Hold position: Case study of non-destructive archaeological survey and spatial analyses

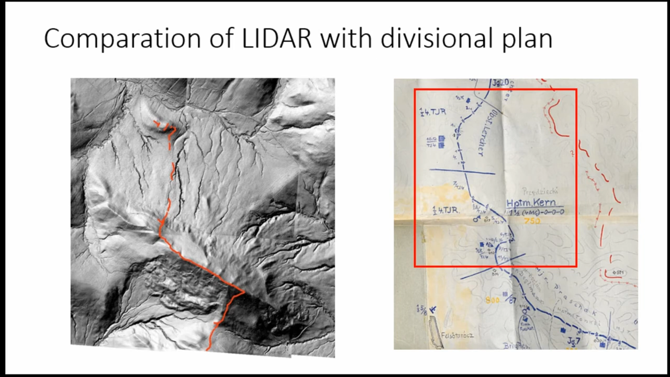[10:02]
They make it how they have time. Sometimes they don't have time. So it's just from eye. Uh, There we are locality site surface survey. We can see, you can see the trenches are well preserved. At ALS, it's good visible too. Here is the light, here is this corner.
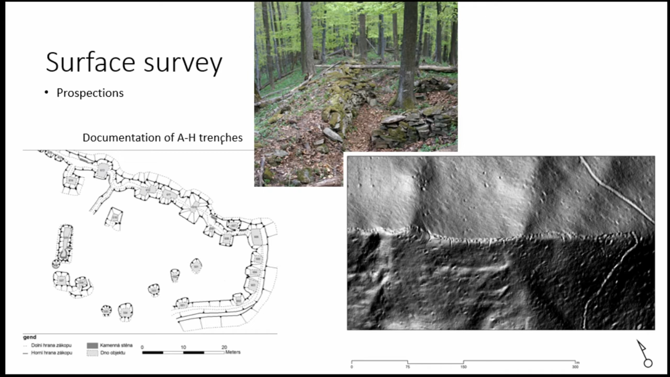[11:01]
especially focus on these objects, I will specify later.
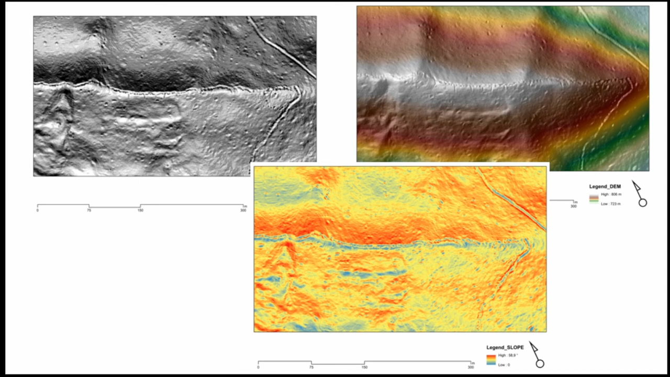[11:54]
and here especially slope, you can see even in the slope analysis, this trench, how the ridge is tied. Here we can see some terraces where we found rear objects.